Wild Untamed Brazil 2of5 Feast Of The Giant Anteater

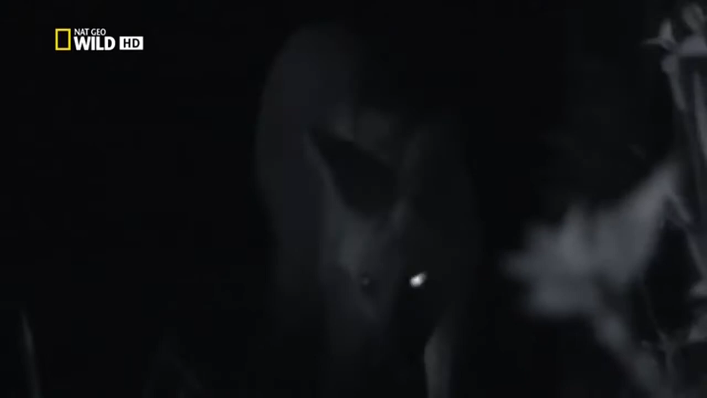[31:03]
Maned wolves are active in the night, their preferred time.